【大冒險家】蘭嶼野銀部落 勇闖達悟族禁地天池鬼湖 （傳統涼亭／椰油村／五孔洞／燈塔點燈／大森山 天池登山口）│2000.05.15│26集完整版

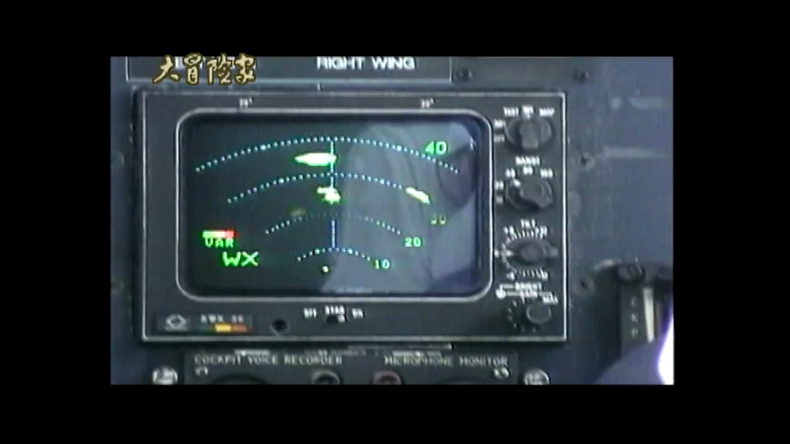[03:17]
导航器很明显的将我们现在的位置还有蓝屿的距离都标示出来了。